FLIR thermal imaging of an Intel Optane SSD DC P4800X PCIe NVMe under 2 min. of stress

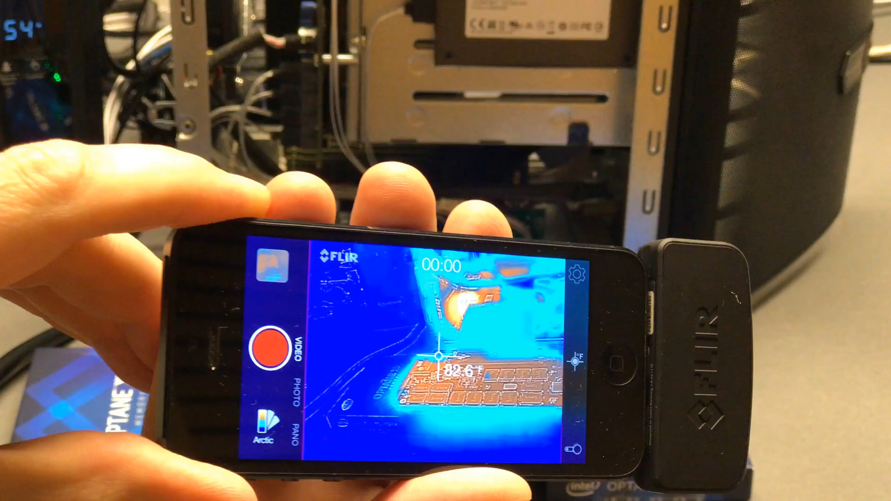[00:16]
On screen: spot 82.6°F
Looks like it's at around 104, 106 Fahrenheit.
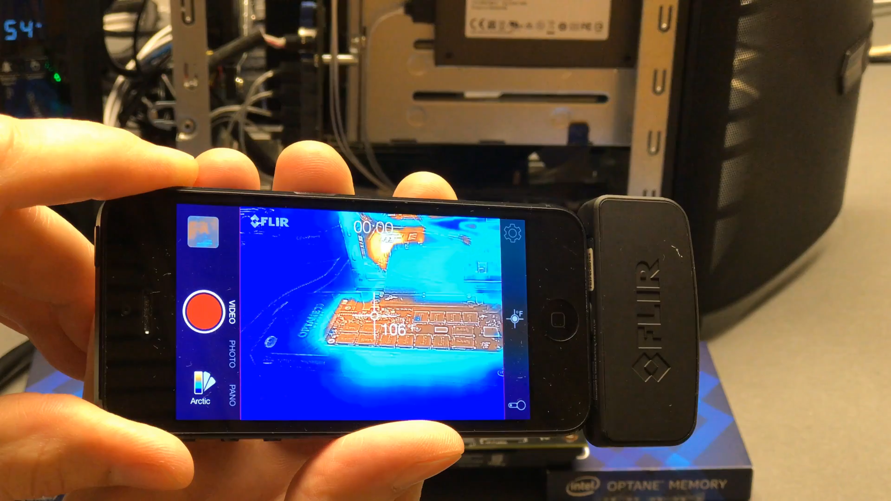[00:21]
On screen: spot 106°F
It's been left running for a while, but the Windows Server 2016 that's running on it is pretty much idle at the moment. So, I'm going to now put some load on it.
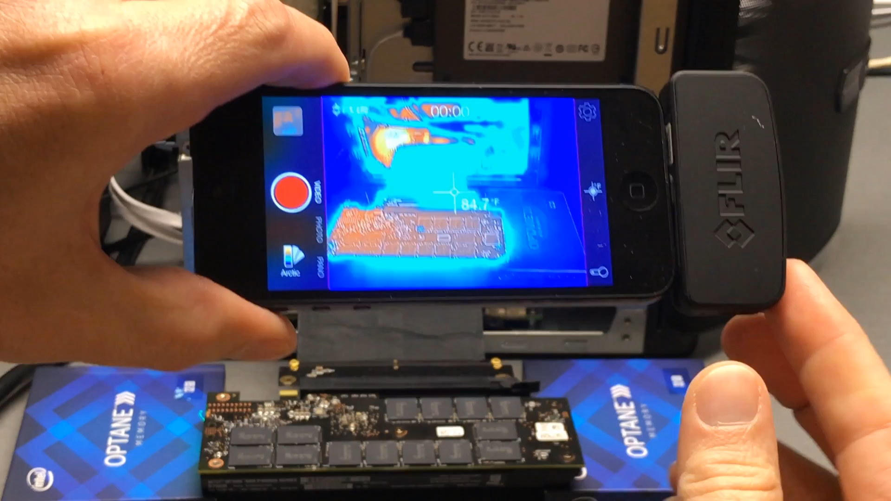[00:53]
On screen: spot 84.7°F
Let's see if I have a way to show you both the device and the camera. Okay, we have good focus now. And it really seems to be holding up nicely. We don't really see it getting significantly warm quite yet. So, behind the camera there, let's see. We're still at 78 watts. So, you can see evidence the drive is still being exercised.
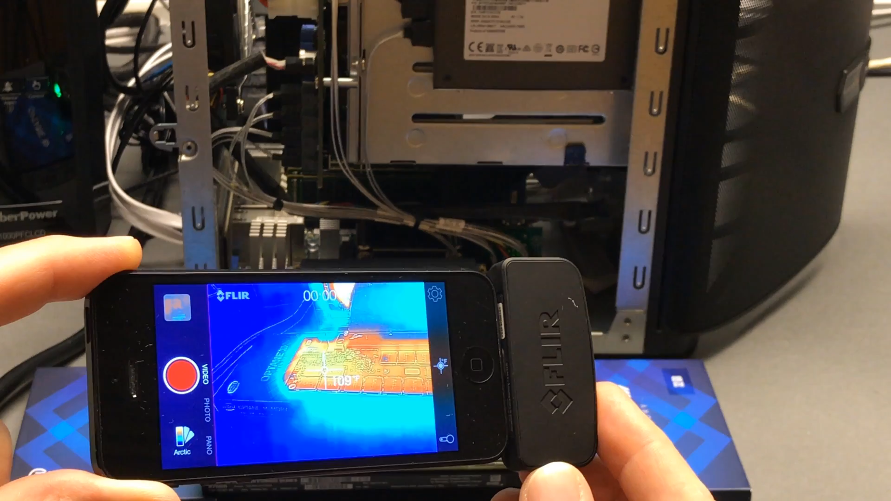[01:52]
So what we're seeing here is on the back very little evidence of, you know, thermal stress for any of these Optane modules, which are 3D cross point is the memory type of these models we're looking at. The system is still burning 78 watts, 72 watts, 78, it bounces around. Cyberpower is not super precise with that. It jumps in increments of 6, apparently.
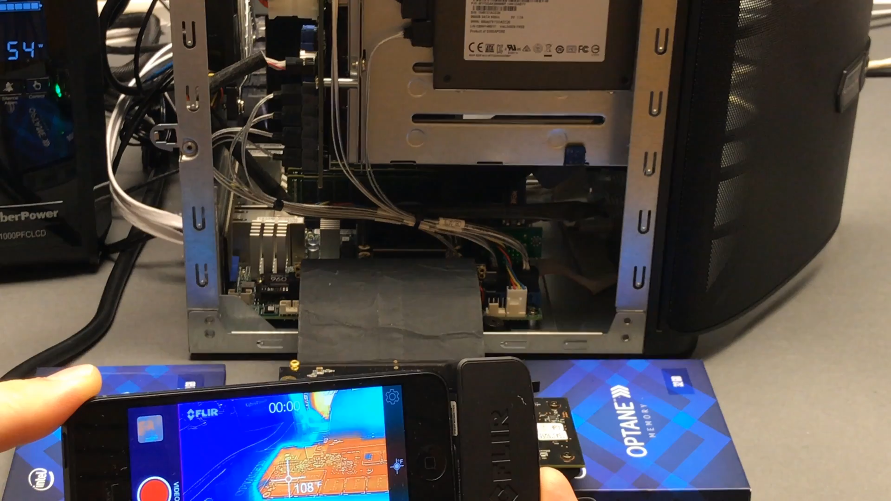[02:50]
So, yeah, I'm surprised how nicely it's doing. You can see we dropped to 54 watts, it's all done now. And the only elevation was extremely minimal. Maybe 1 or 2 degrees, but barely anything.
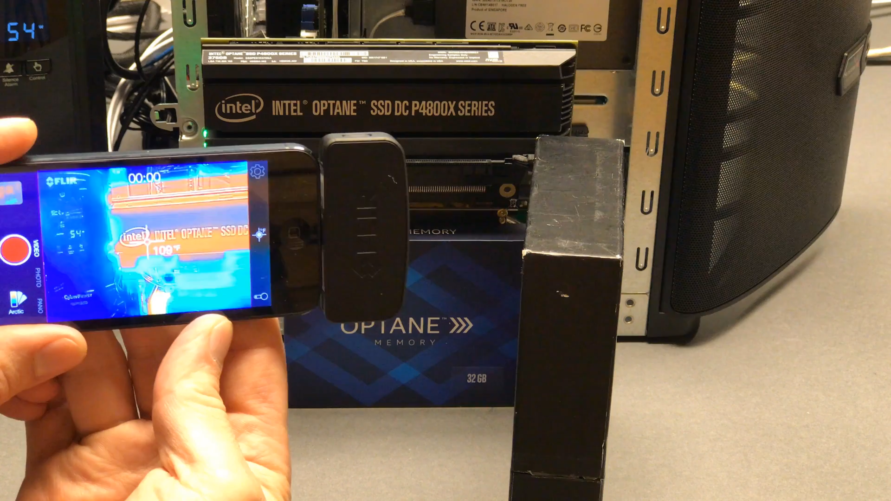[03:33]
the aluminum, extruded aluminum, is at around the same temperature, about 107, so 108 at the warm spots.
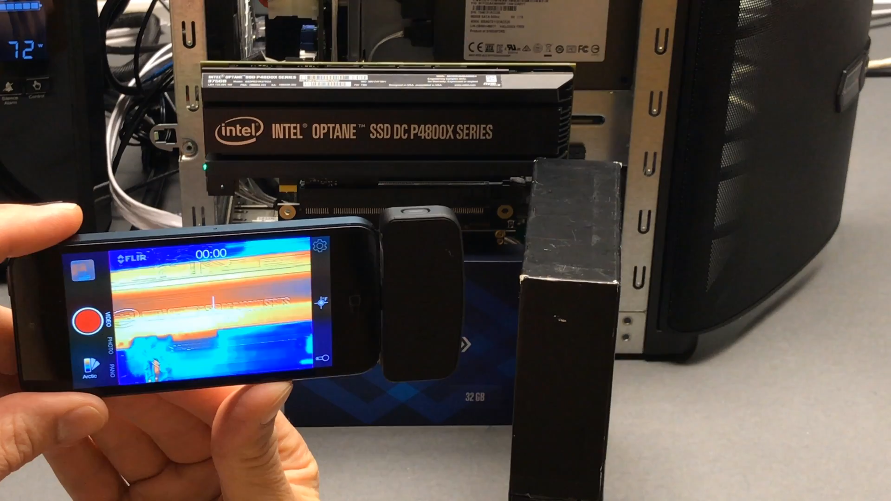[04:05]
and see if we get something significant happening as far as the temperature.
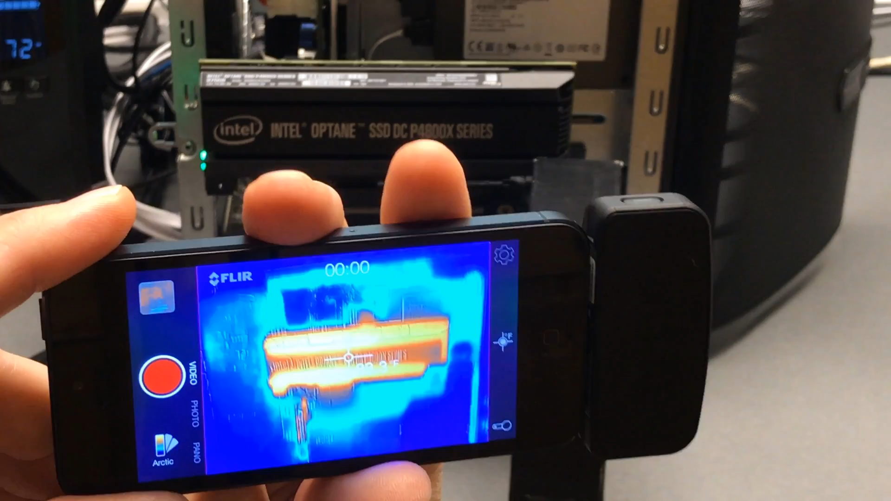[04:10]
Now, I'm hoping the iPhone camera is focusing here, make sure that's the case, and there we go.
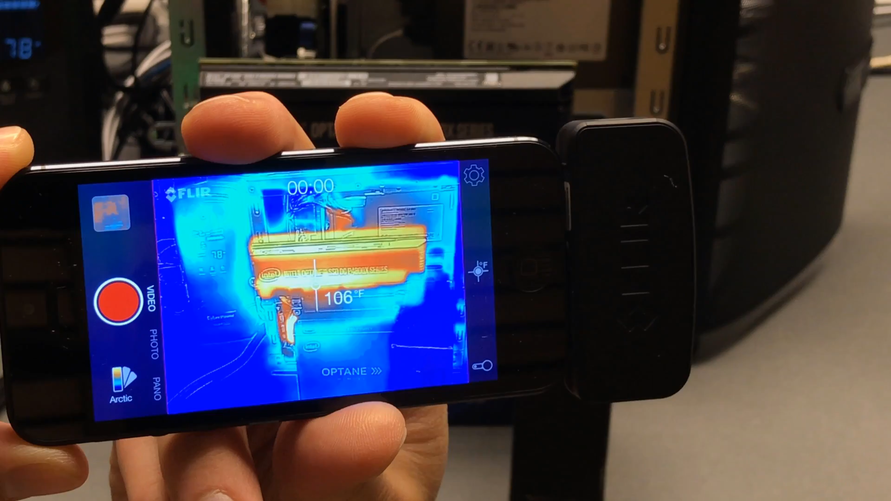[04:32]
On screen: spot 106°F
Okay, how about this top part of the aluminum.
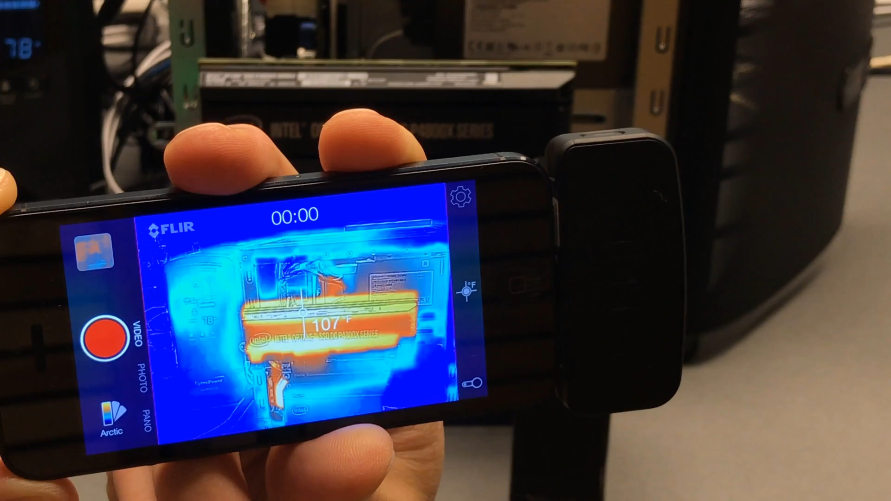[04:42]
So, here we are with an open air setup, obviously.
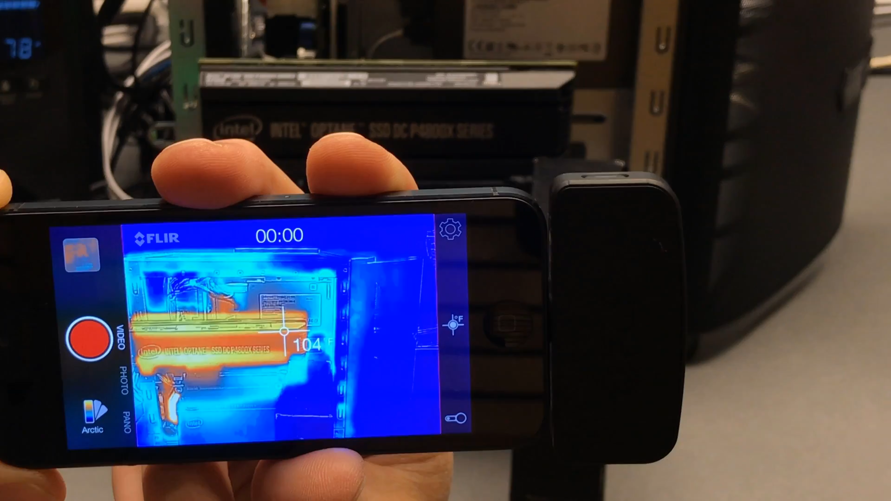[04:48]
I'd say ambient room temp in this room I'm in now is probably about 72 Fahrenheit.
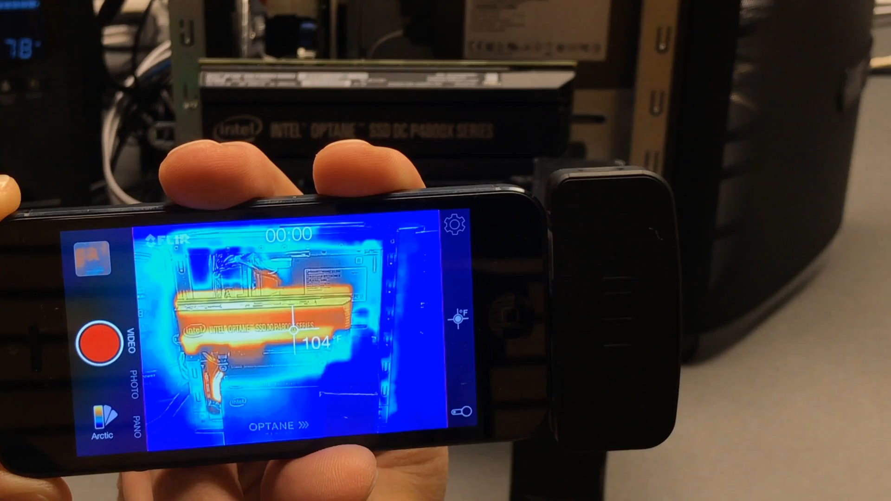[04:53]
On screen: spot 104°F
And this design seems to be doing very well at spreading the heat out across the whole surface of the P4800X.
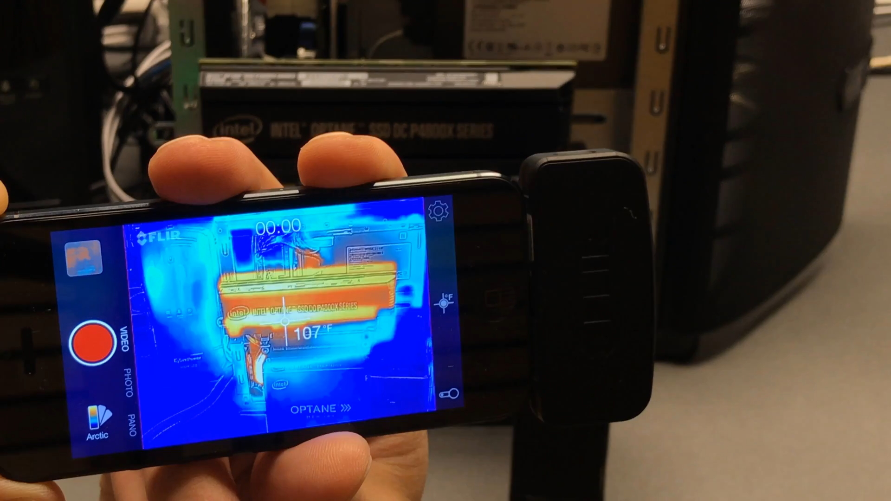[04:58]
On screen: spot 107°F
Now, I'm not abusing it for hours, I'm abusing it for minutes.
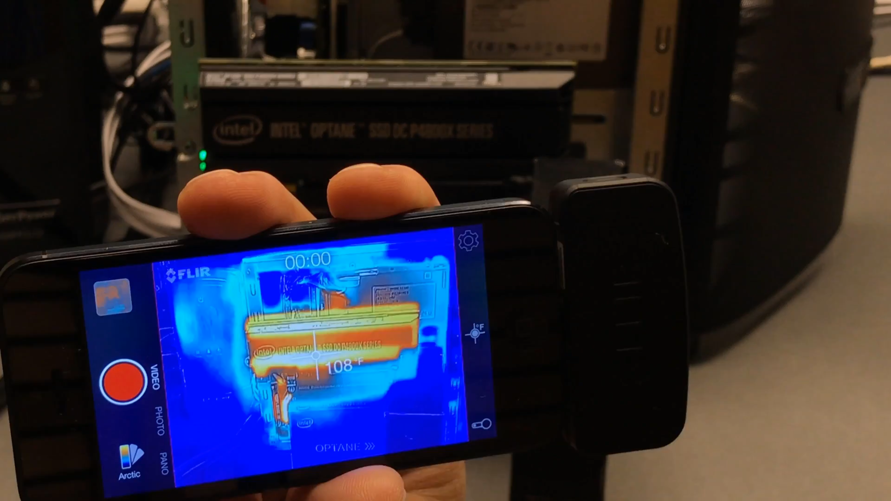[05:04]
On screen: spot 108°F
But still, it's a pretty good test. We're still hitting it hard right now with alternating reads and writes. We're at 72 watts for the system burn. We're at 78.
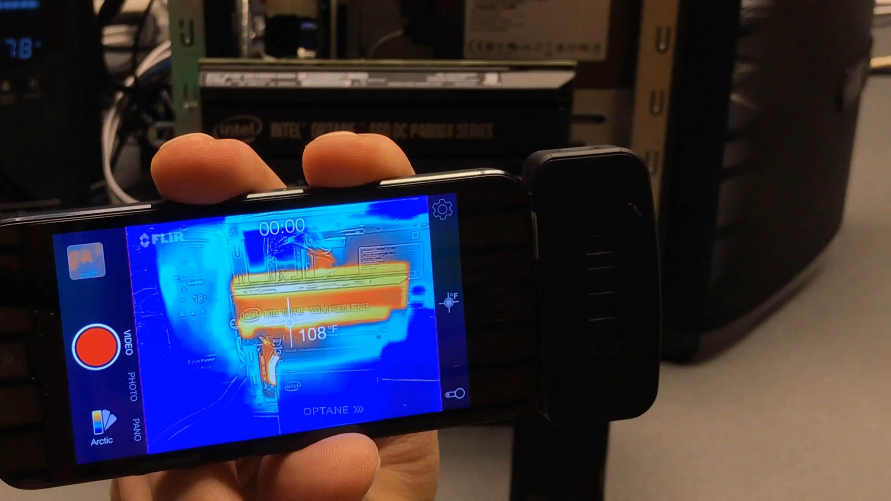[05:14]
On screen: spot 108°F
The same numbers we saw earlier, and the highest number I'm still seeing is around 108. The top here, also about the same.
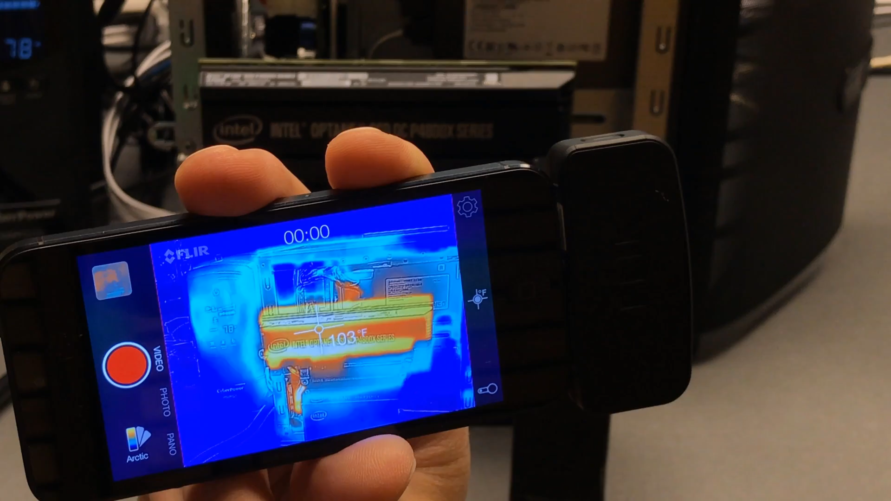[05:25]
On screen: spot 103°F
So soon, it may cool. There we go, 109. All right, so now the interesting part will be once the load is gone, ATTO is done running. I don't really have a way to position the camera to also show ATTO running or not. But, again, you can tell from the load it just dropped to 54.
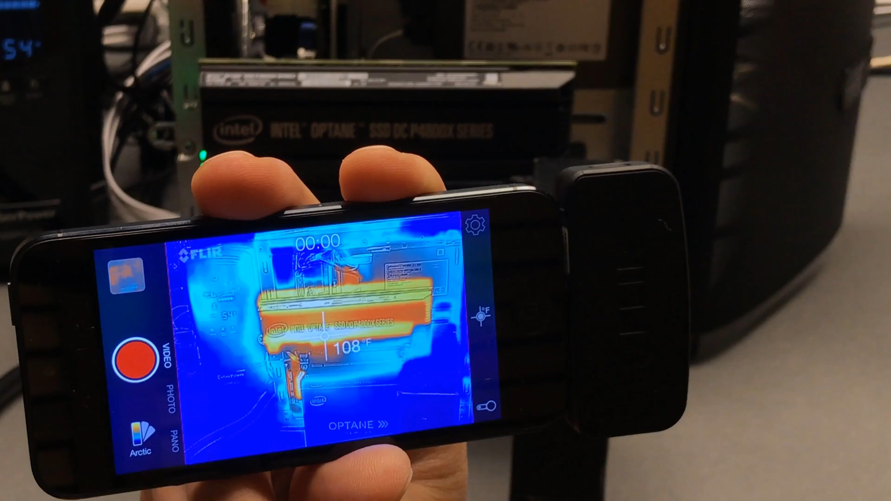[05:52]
On screen: spot 108°F
ATTO is finished running in the background now. Still at 109. And any kind of cool down, well, I don't know, it's an open air test, right?